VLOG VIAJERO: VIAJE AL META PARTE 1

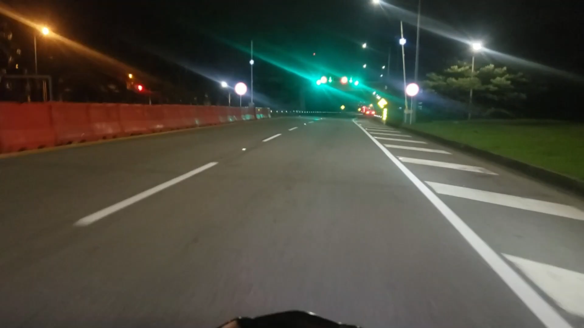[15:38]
Bueno, mi gente, hemos llegado a la puerta del llano.
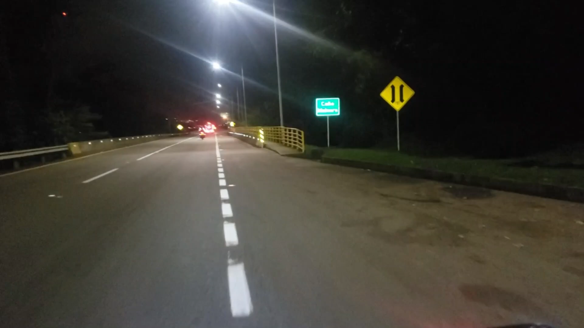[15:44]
Hemos llegado a Villavicencio. Hay que bajar y llegar hasta la ciudad. Es primera vez que paso por el túnel. Nunca había pasado por el túnel en moto. Siempre me tocaba tomar la vía, la ruta vieja. Pero pues hoy he cumplido con ese cometido de atravesar el túnel. No sabía que estaba habilitado.